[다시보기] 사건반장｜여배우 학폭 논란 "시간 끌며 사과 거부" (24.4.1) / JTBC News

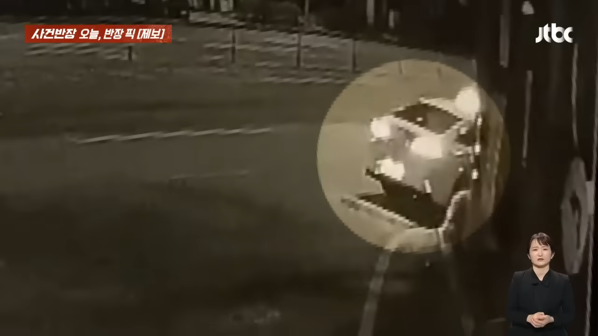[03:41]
쓰다 버린 비대였습니다. 저게 지난달 13일입니다. 이 광주광역시 남구에서 발생한 일인데 제보자가 자신의 가게 출근해보니까 그 건물 귀퉁이에 누가 쓰다 버린 비대를 버리고 간 겁니다. 바로 CCTV를 확인해봤습니다. 그랬더니 영상 속에 저 택시 기사가요. 새벽 2시쯤에 몰래 버리고 갔다는 사실을 알게 됩니다. 이 제보자는 아마도 뭐 집에서 비대 쓰다가
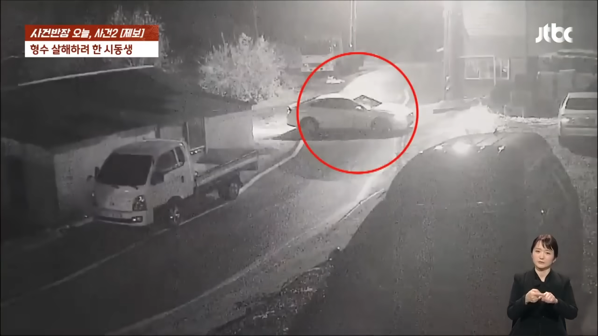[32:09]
집 근처 공터에 저렇게 차를 세워두고 대기를 하고 있다가 숨어 있다가 어머니가 나타나니까 둔기로 계속 폭행을 한 겁니다. 그리고 어머니가 쓰러지니까 정말 무섭게도 차로 이렇게 밀어서 이 죽이겠다 이런 얘기를 했다라는 겁니다. 근데 저 상황에서 이제 어머니가 비명을 지르고 반대쪽에서 다른 차도 오가니까 어머니 그쪽에 살려달라고 요청을 했고요. 또 마침 이 제보자분하고 또 회사의 직원들이 이 모습을 본 겁니다. 그래서 급히 달려오니까 차를 가지고 현장을 떠났다라는 거죠.